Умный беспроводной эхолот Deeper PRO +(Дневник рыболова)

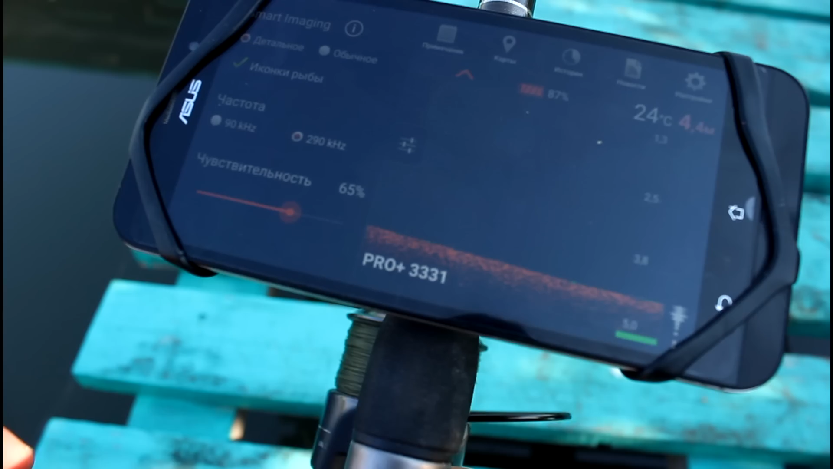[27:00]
вода моментами где-то 23 где-то 24 но это нормально в принципе там есть ключи так пошла рыба так пошла рыба к центру
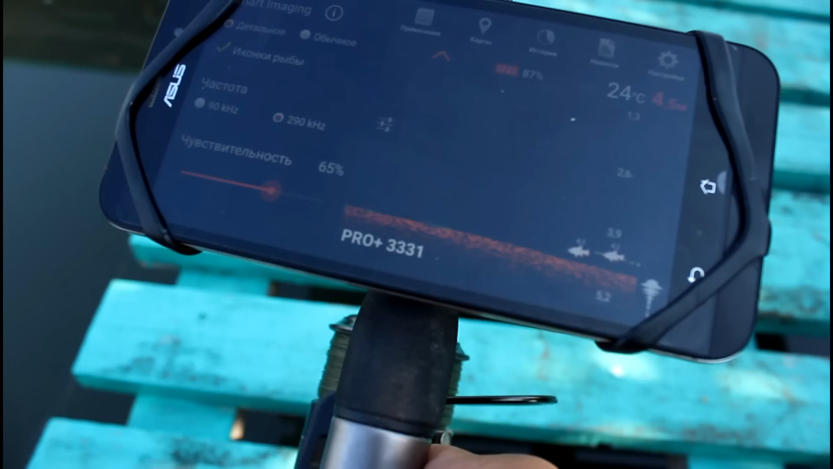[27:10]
On screen: depth 4.5 m, water 24°C
стайка прошла 5 метров выходим на 5,5
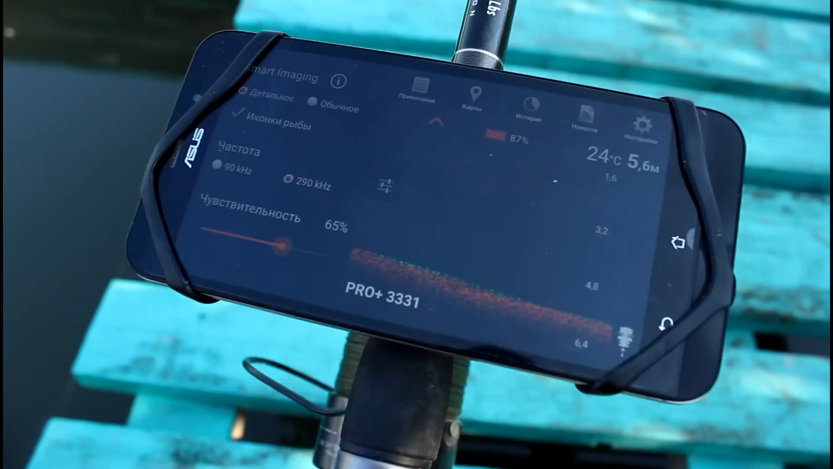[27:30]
On screen: depth 5.6 m, water 24°C
все подходим к кормушке ребят все верно начинается подъем
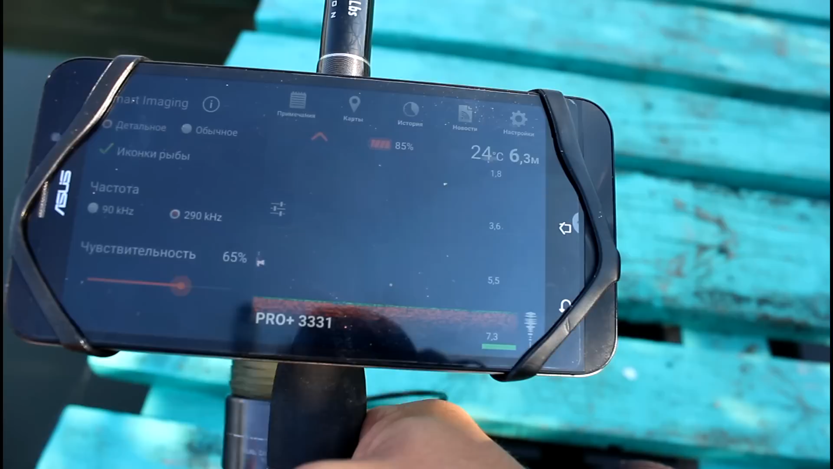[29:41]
On screen: depth 6.3 m, water 24°C
Рыба есть, рыбы много 6 метров, глубины достойные, в принципе, яма есть